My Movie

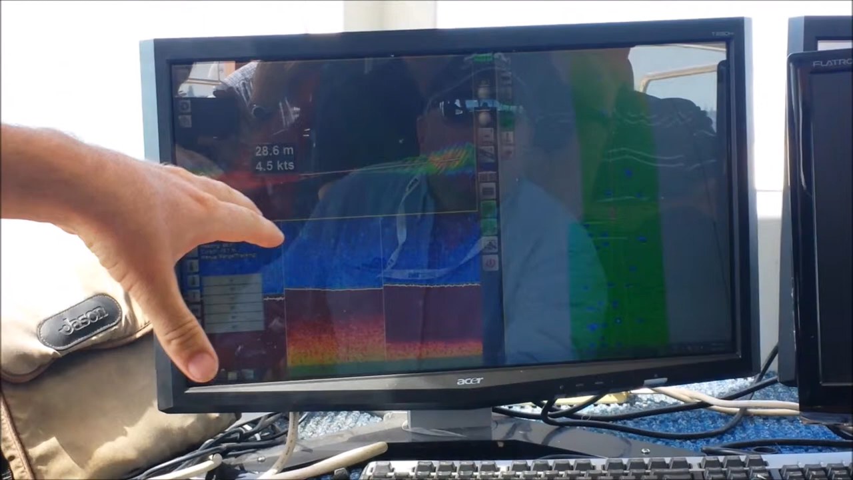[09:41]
On screen: depth 28.6 m, speed 4.5 kn
But if you zoom in on the boat in 2D and then put it in 3D, yeah, there and then it's not so pronounced. Right. It's good. What a lot of fish there.
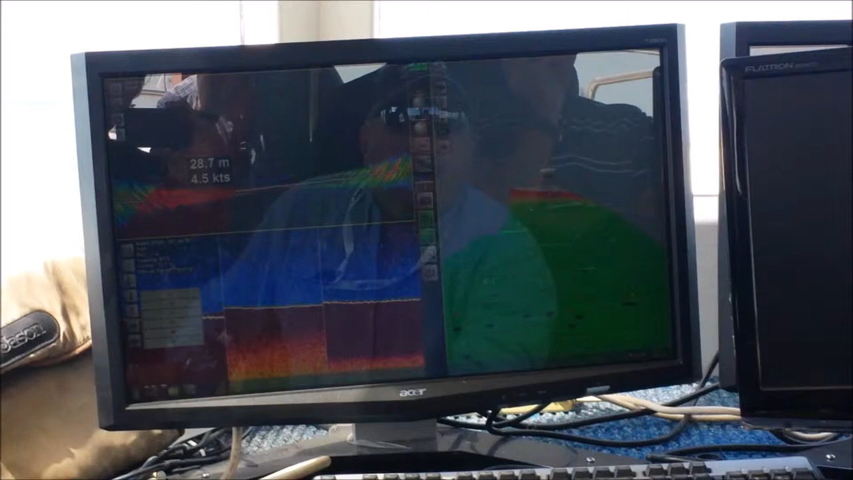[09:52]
On screen: depth 28.7 m, speed 4.5 kn
There you
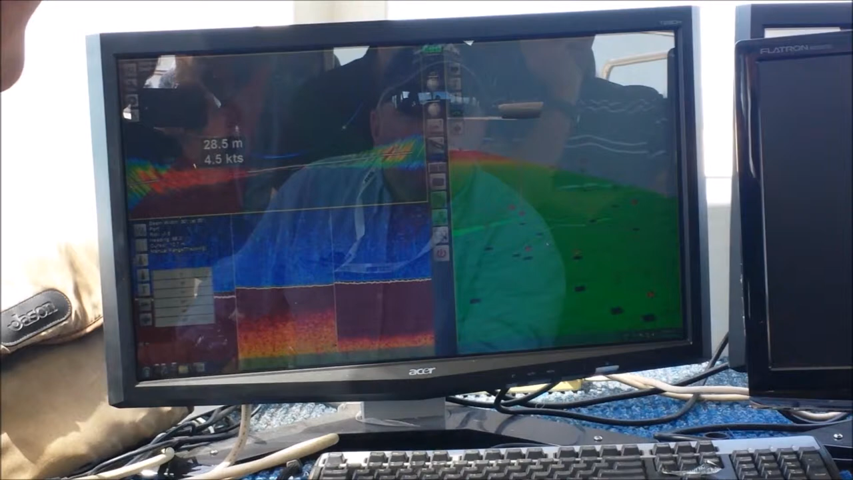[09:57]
On screen: depth 28.5 m, speed 4.5 kn
go. So that's a little boat that one of our developers got hidden in there.
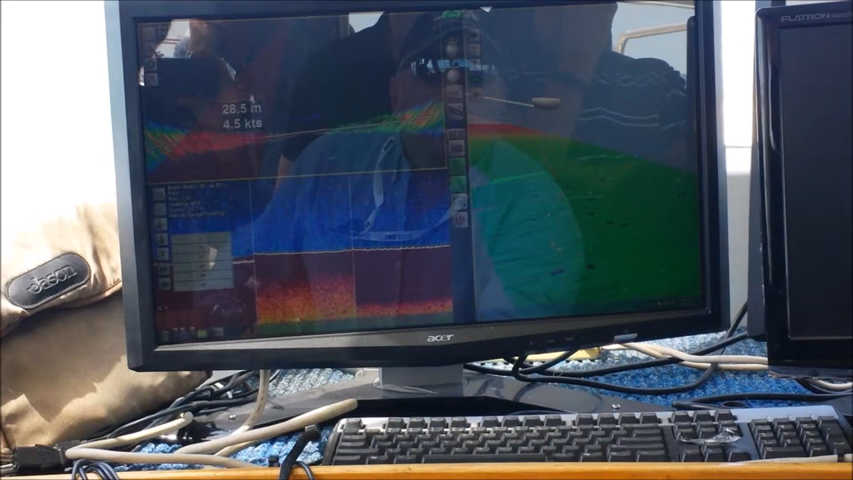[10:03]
On screen: depth 28.5 m, speed 4.5 kn
Put fish symbols on. Turn that on and off. Hit that from FEC.
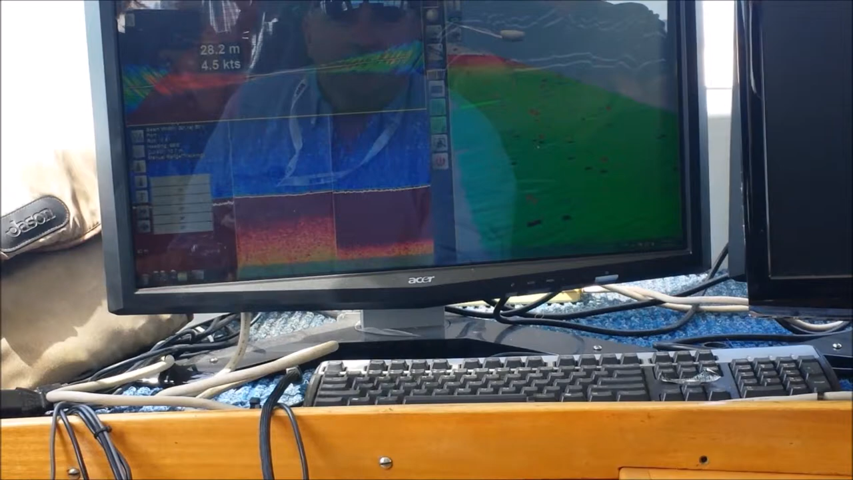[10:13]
On screen: depth 28.2 m, speed 4.5 kn
What's the key badge there? Yeah, you did. It's on the Gary while it's on 3D mode.
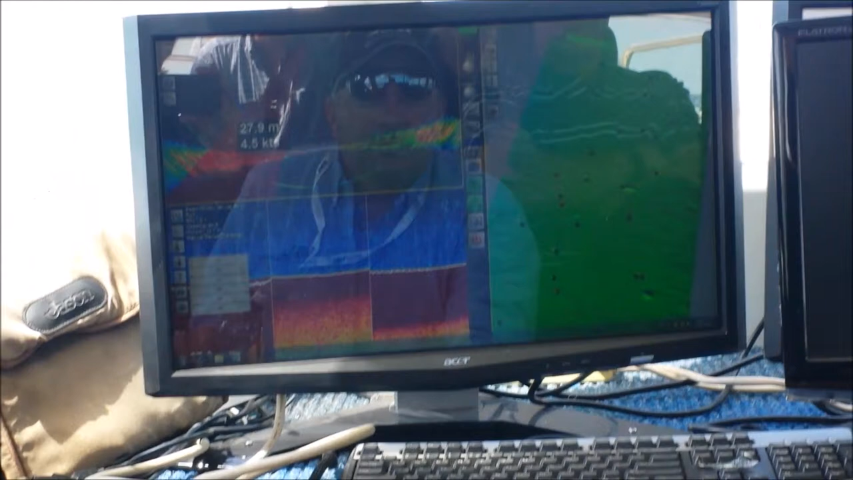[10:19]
On screen: depth 27.9 m
It just goes into that mode.
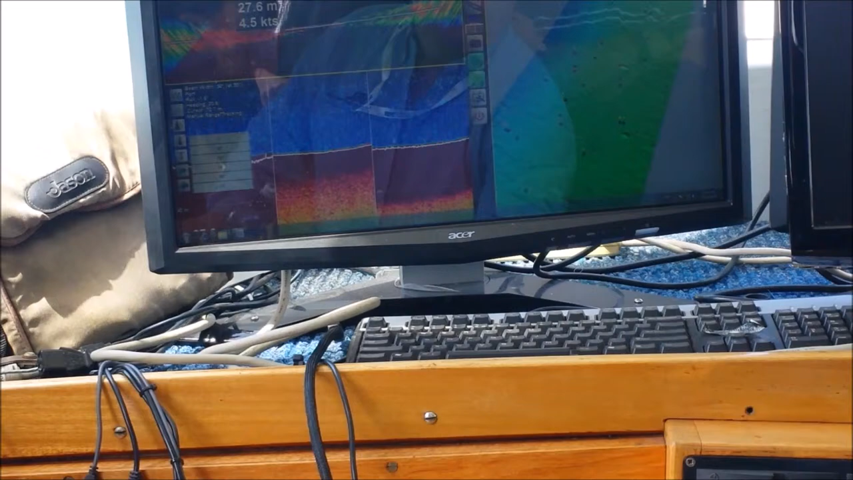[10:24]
And you can put in a time interval on how long those fish targets stay there, correct? Yeah, that's right.
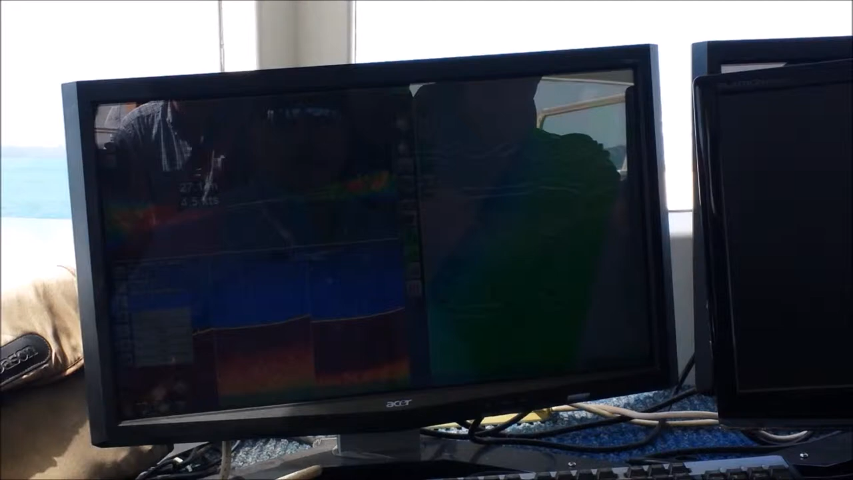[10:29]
So I think it's back under the fish options again. Right.
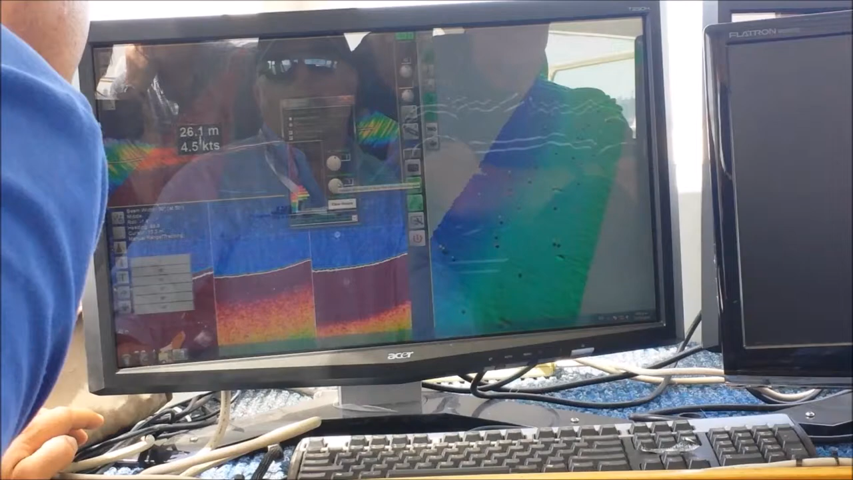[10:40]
On screen: depth 26.1 m, speed 4.5 kn
Minutes, 1 minute, 6 minutes. So it'll just automatically clear it?
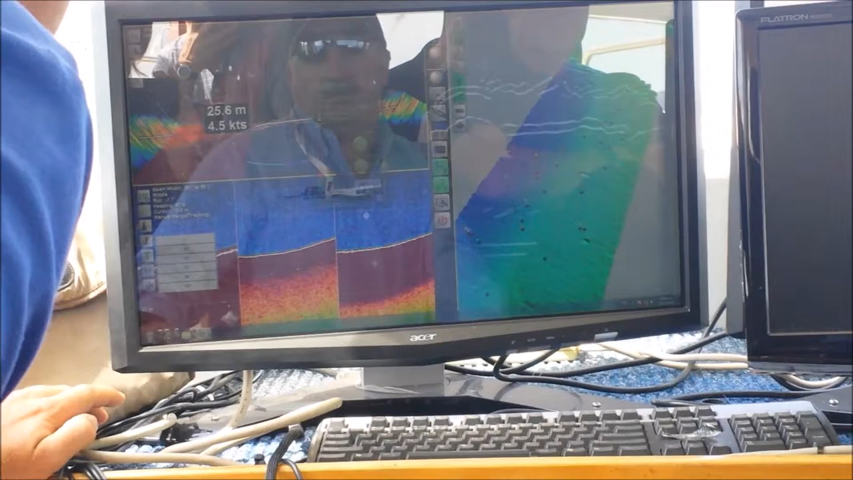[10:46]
On screen: depth 25.6 m, speed 4.5 kn
Yeah. Actually, that is in the settings.
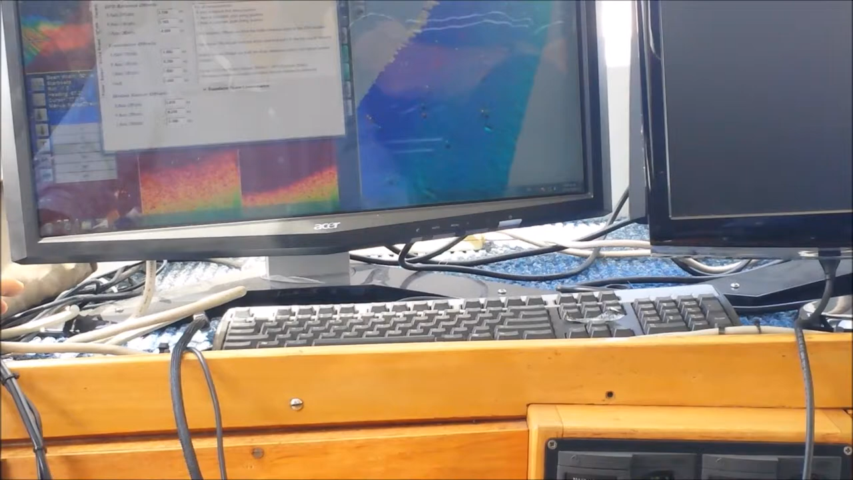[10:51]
But if you're recording, you still have it. Oh, fish move. Yeah, fish move. Here we go. 3D fish age.
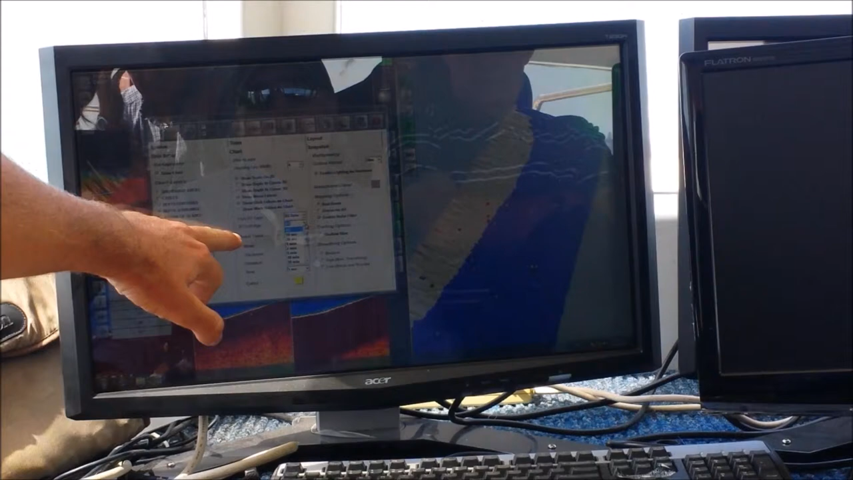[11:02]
All 10 seconds, 20 seconds, 30 seconds, 1 hour, 2 hour, 5 hours, 15 hours. Or all keep it there forever.
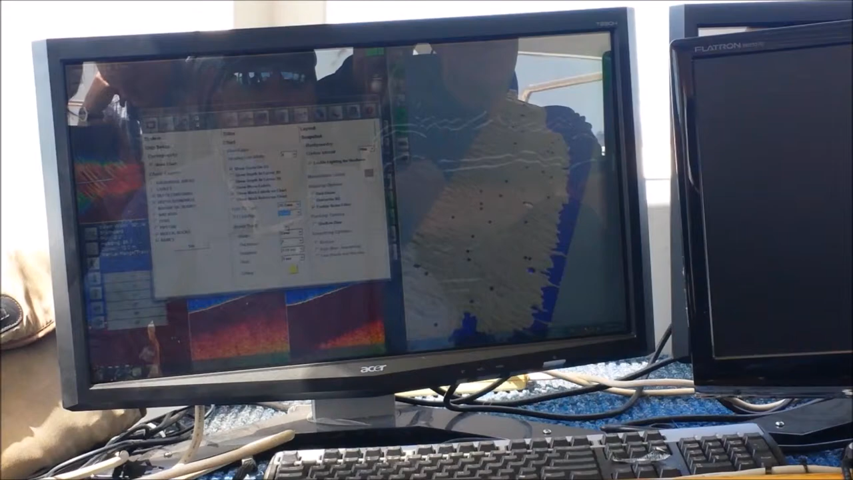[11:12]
You don't want to record it and have it stay there and come back and record it. No, so they think they're all over the place. Yeah, that's right. That's right. So I just changed it to
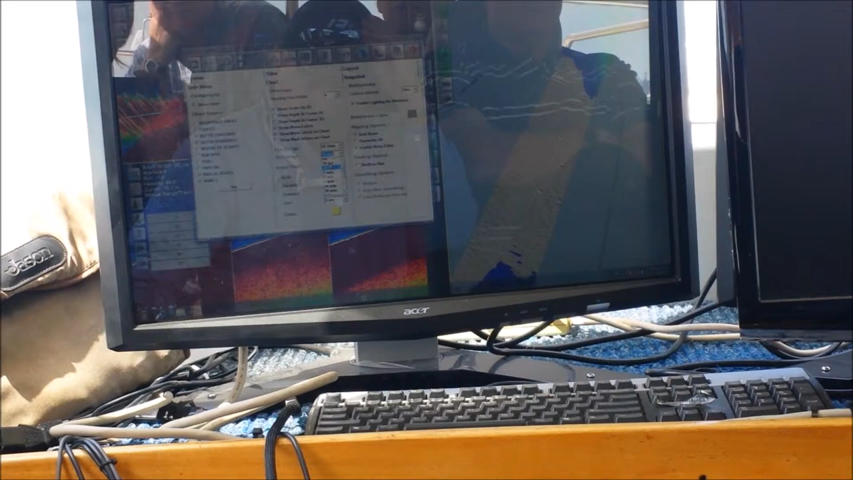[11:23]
10 seconds. So all the fish that are more than 10 seconds old have now disappeared. They go back to all, and they're still there, so they're in memory.